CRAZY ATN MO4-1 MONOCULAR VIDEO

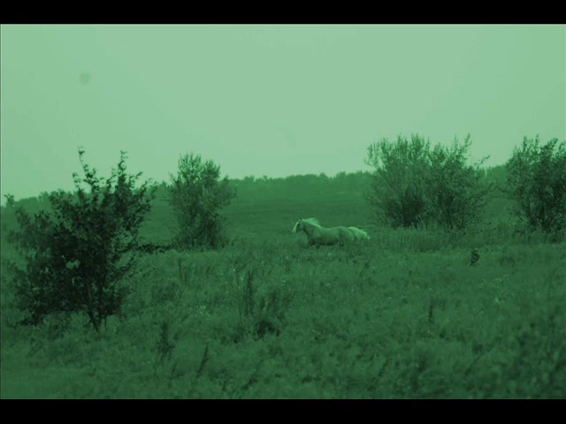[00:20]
Not only does it have unbelievable light amplification, it also provides superior clarity and high magnification.